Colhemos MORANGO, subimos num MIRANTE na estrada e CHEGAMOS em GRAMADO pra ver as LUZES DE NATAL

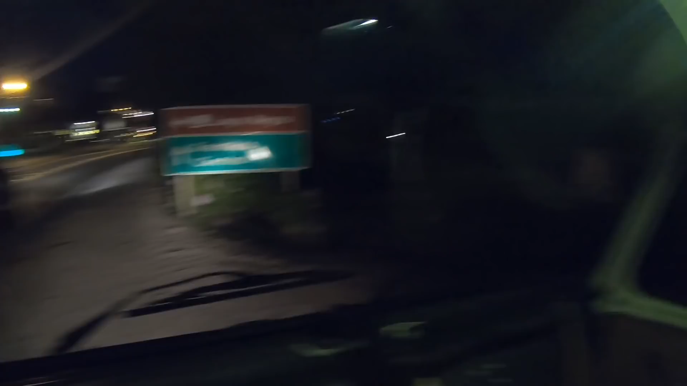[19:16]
Estamos aqui, ó, no centro de Gramado, na verdade, indo para o centro.